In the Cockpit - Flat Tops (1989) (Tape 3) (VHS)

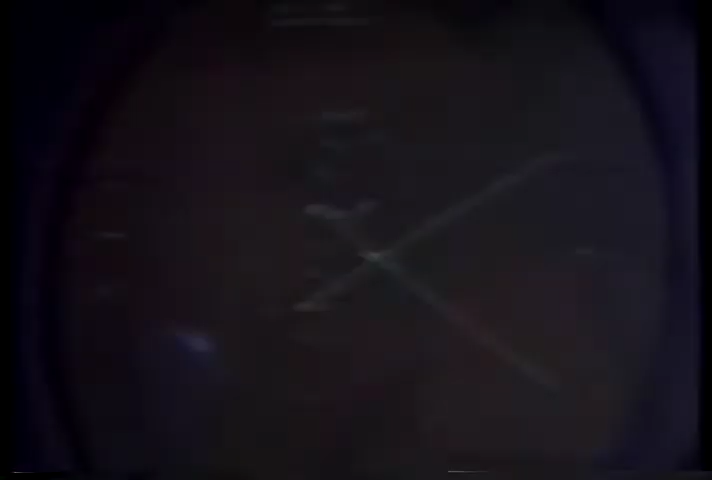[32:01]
Humans could never begin to handle the amount of information received, and so the computers compile and constantly update the stream of data. Roger, stand by. He's about 15 feet. Roger, search bar.
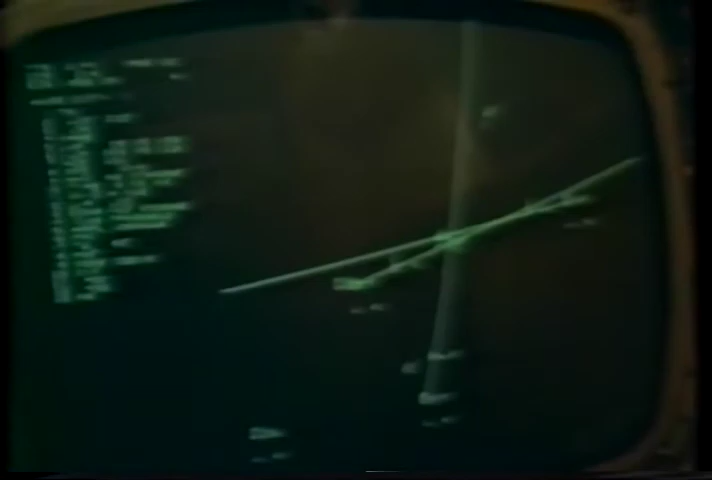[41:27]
The ESM pods on the wingtips listen to all hostile emitters, such as weapon guidance signals, radars and communications, and feed the locations and types of each source into the tactical plot.